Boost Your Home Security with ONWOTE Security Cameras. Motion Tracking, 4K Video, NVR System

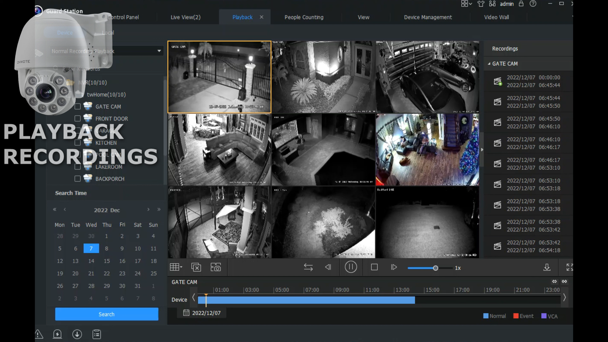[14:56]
let's look at some of these recordings that I've uh made notes on on the front door just so you can see what type of quality you're going to get for recordings so I'm going to go ahead there's our front door I want to go to December 7th and select it on the date calendar here and do search actually I think you got to choose all your cameras and then search
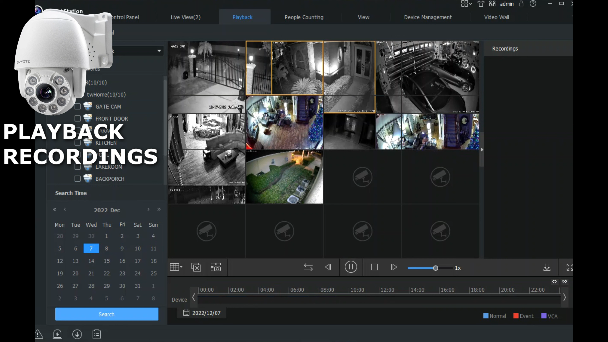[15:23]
and double click front door and now here's our front door 24 7
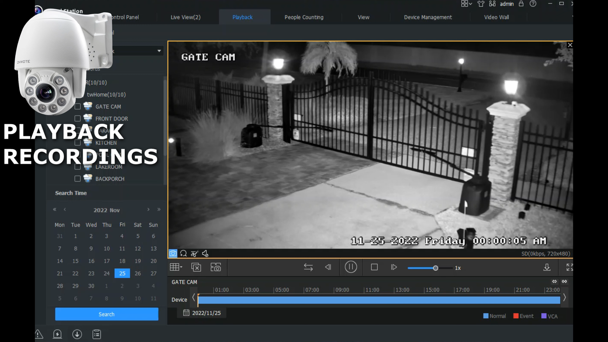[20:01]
that's the gate we want the front door and make sure down here you're on the right month you want and I got it 1902 so let's go to 1902 we can scroll this to make this larger the timeline make that larger also wait we're on standard definition I'm going to right click playback mode HD